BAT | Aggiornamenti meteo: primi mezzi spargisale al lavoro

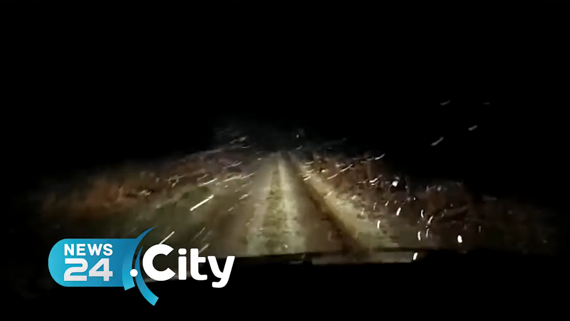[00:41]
La strada provinciale 234 e le strade vicinali e campestri sono già imbiancate e nevica copiosamente anche nelle due città dell'entroterra, soprattutto a Spinazzola.